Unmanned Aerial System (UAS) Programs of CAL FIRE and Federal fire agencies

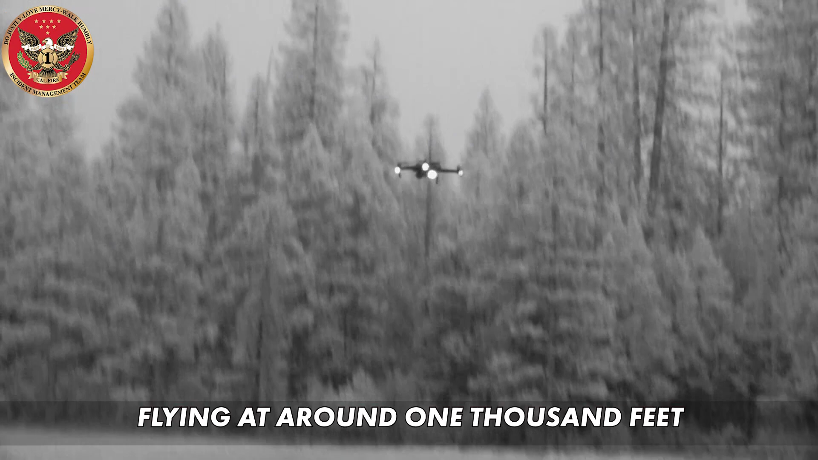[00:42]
Flying at around 1,000 feet. Takeoff time 21-01. Within minutes. 2020.
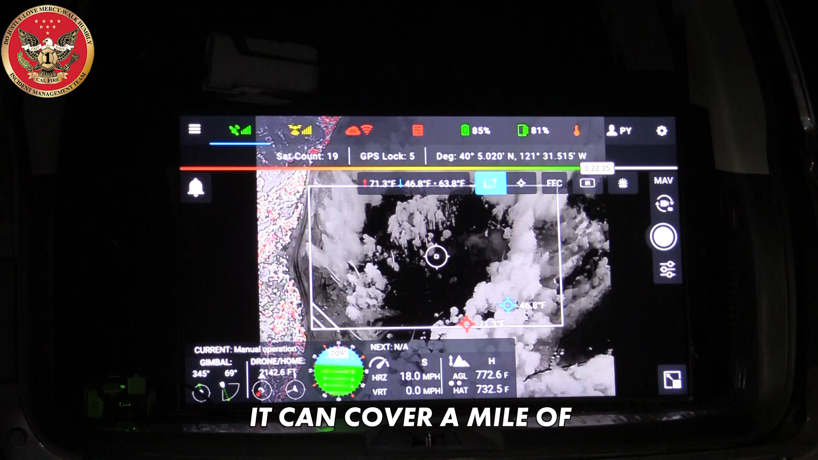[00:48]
It can cover a mile of Division F control line, spotting embers outside the fire's perimeter.
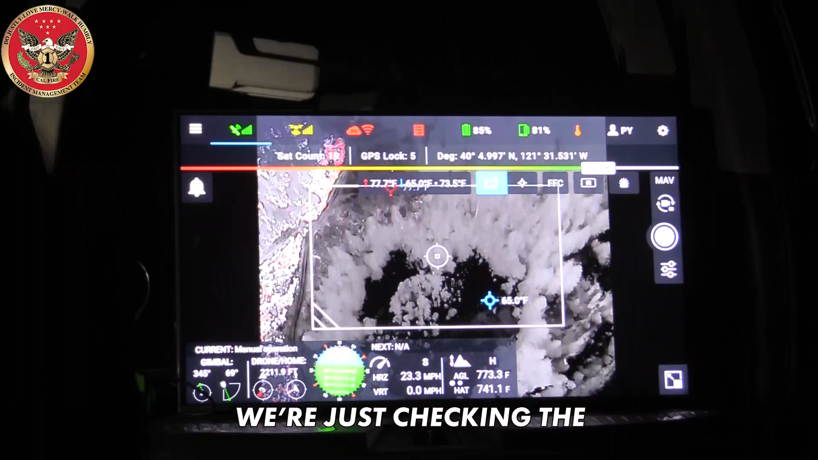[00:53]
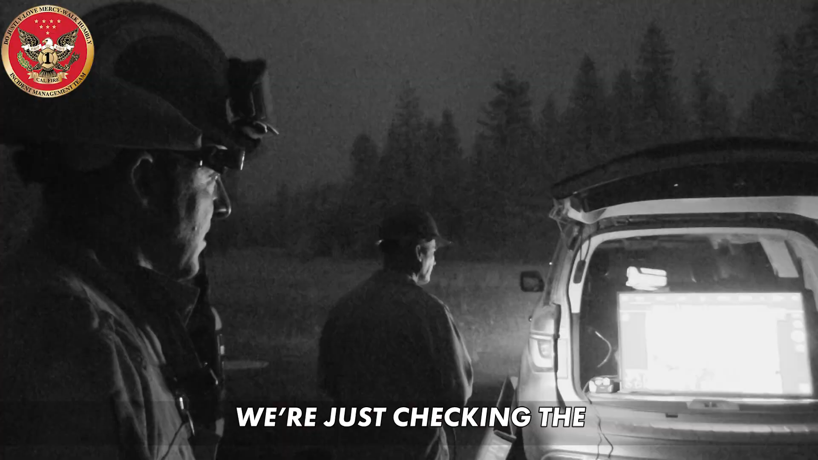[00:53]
We're just checking the green side of the control line to make sure there's no spot fires or anything's come across the line. And the embers with the winds today.
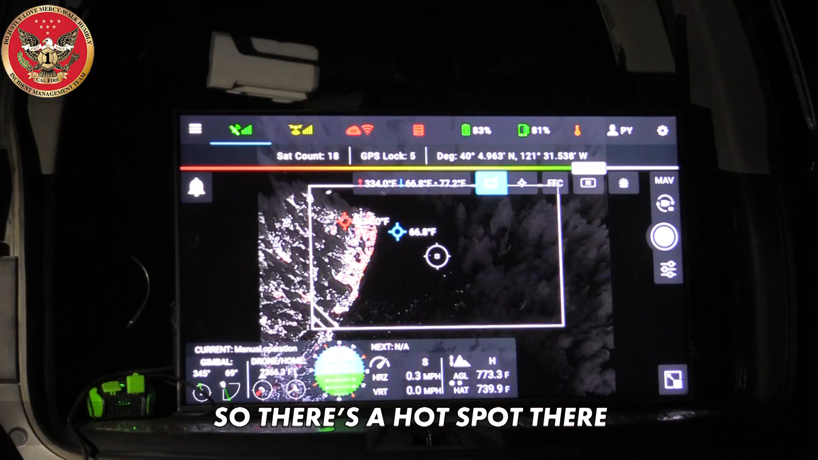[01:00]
So there's a hot spot there at 330 degrees. But it's on the right side of the line.
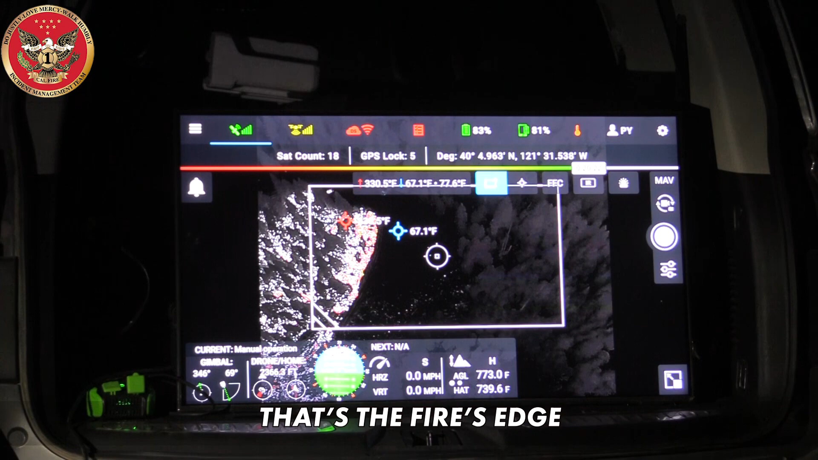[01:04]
That's the fire's edge. The U.S.
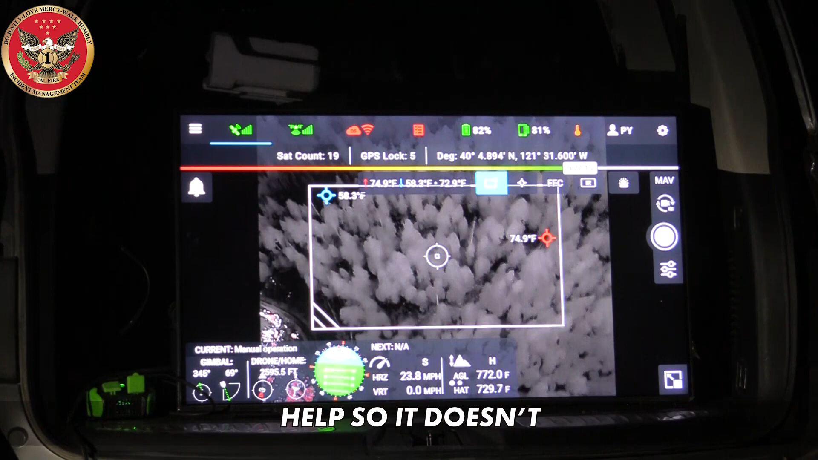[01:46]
Maybe give them a little bit of extra help so that doesn't allow that little ember to get any bigger. As the UAS patrols the Dixie Fire control line.
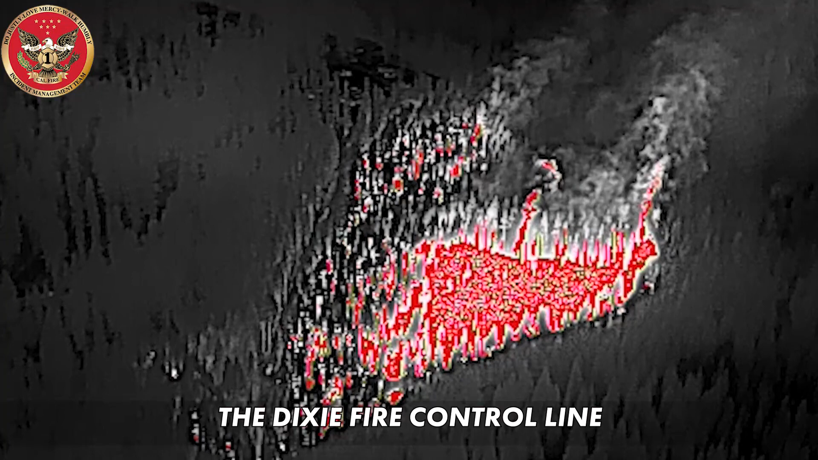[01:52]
Everything looks really good. The crews have done a great job today. Crews still patrol from the ground.
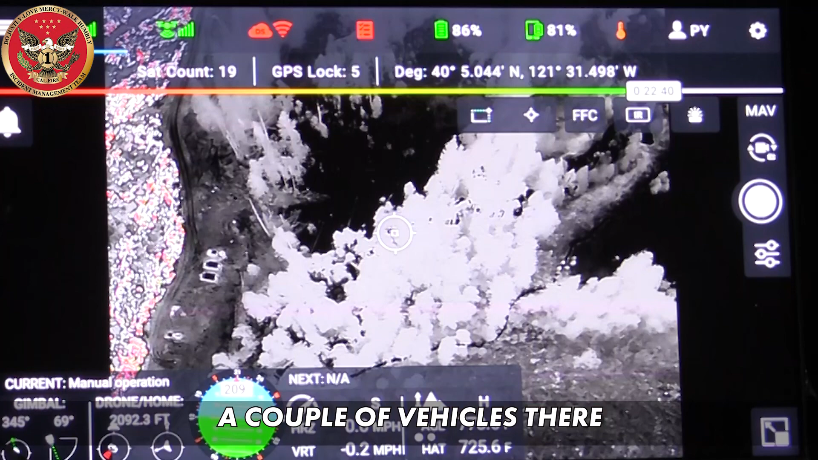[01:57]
You can see there's a couple of vehicles there that are patrolling the dozer line there on the left-hand side of that box.
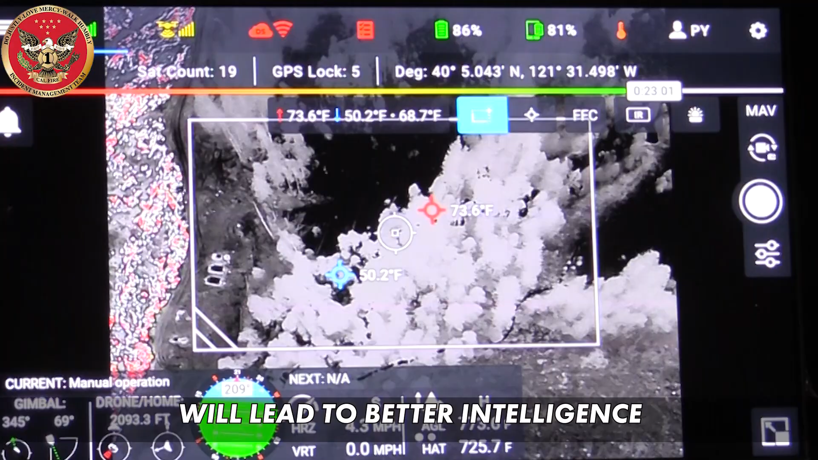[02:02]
On screen: max 73.6°F
This new program will lead to better intelligence earlier.